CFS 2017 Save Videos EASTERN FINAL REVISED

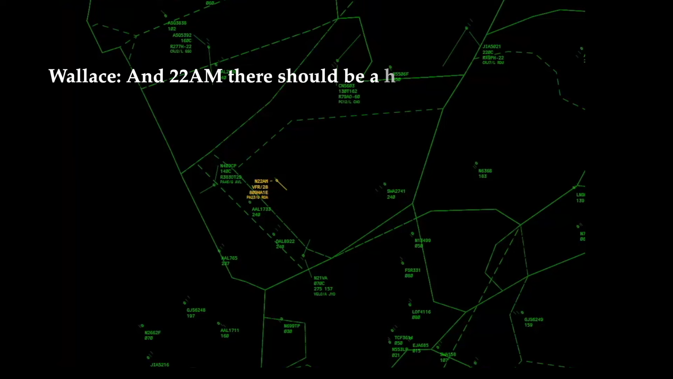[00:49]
And 2-2 Alpha Mike, there should be a highway, I'm thinking off your left side, that should be highway 77 or 81 right there in that vicinity.
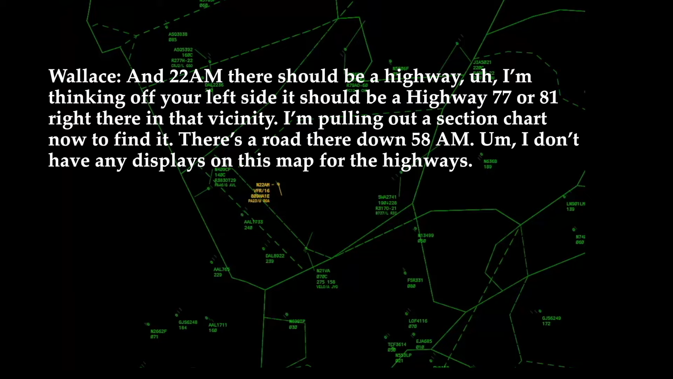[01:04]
I don't have any displays on this map for the highways. Alright, we'll just see what we find when we get out of this loop. Okay, well the minimum vectoring altitude in that area is 3,100 feet.
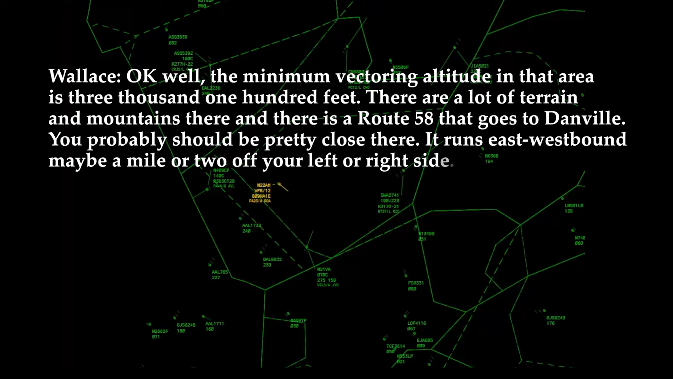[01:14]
There are a lot of terrain and mountains there. And there's a route 58 that goes to Danville. You probably should be pretty close there. He runs east-westbound, maybe a mile or two off your left or right side.
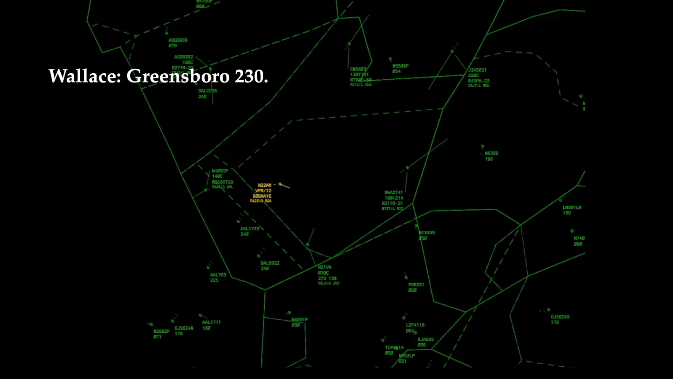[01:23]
Greensboro 230. Greensboro West. Hey, listen, that guy's coming down there.
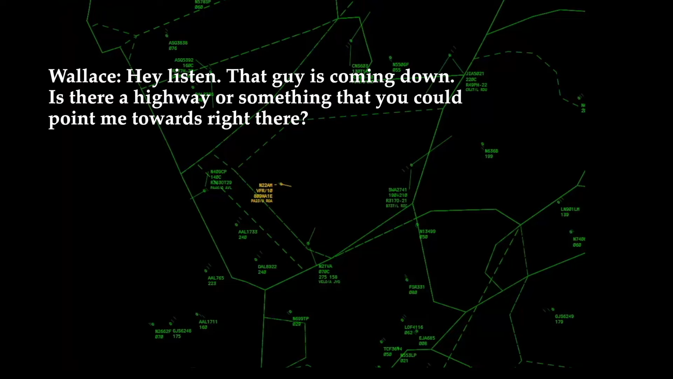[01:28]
Is there a highway or something that you can point me towards right there? Greensboro 2-2 Alpha Mike, show me a highway.
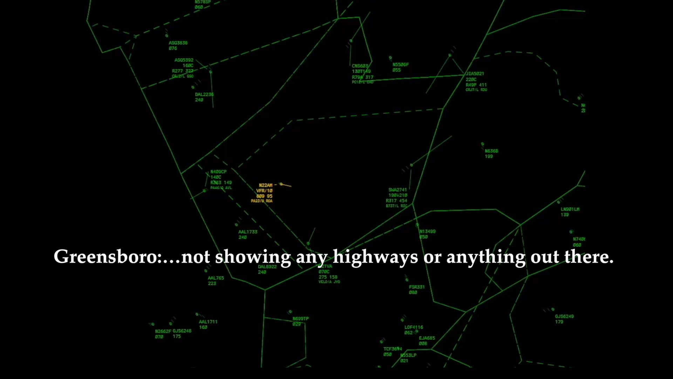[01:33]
You guys don't have any idea about the terrain up there? Hold on. Hold on.
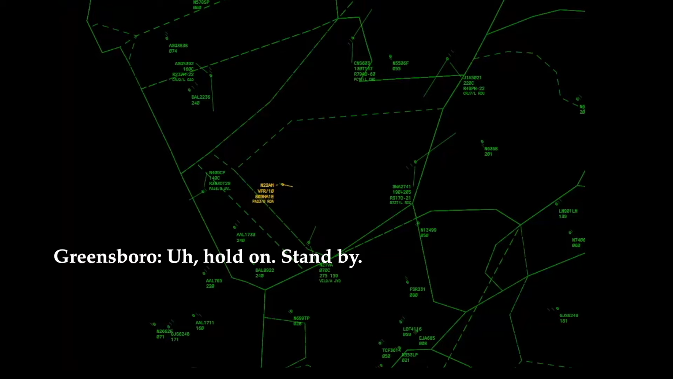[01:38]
We don't have anything depicted. Alright, Debbie. November 2-1 Victor Alpha Center.
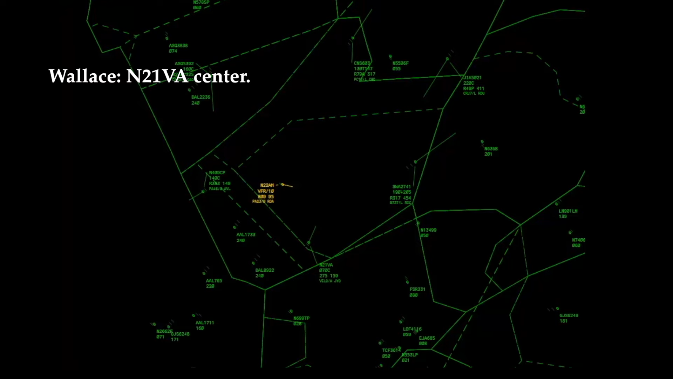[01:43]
Go ahead. You familiar with this area west of Danville?